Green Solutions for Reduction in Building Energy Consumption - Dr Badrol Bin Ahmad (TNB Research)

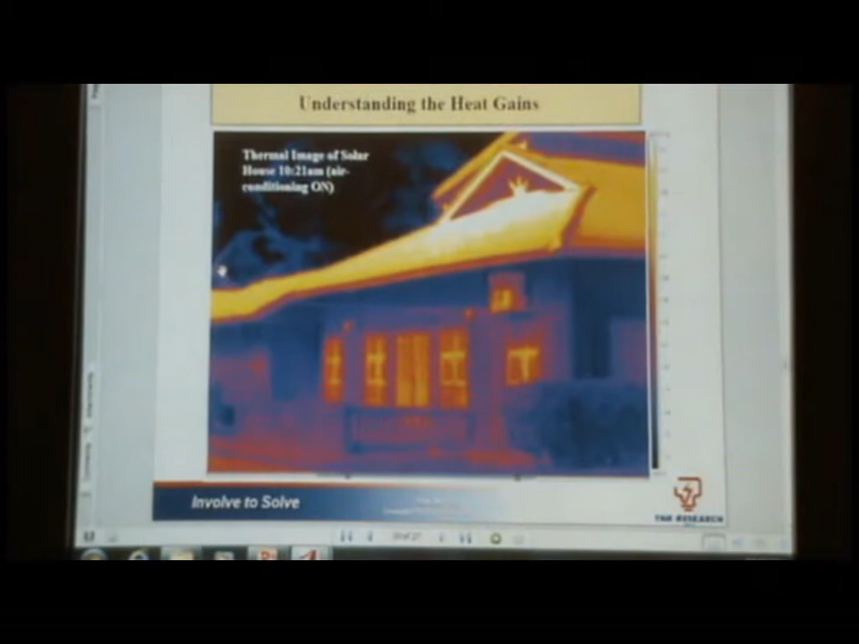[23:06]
and we got this kind of image for this particular house. So we're not talking about new design here, we're talking about existing design which has been there for more than 10 years already. So clearly we can see here the one that is the very hot is the roof and also the windows there. Yeah. So we need to do something about it.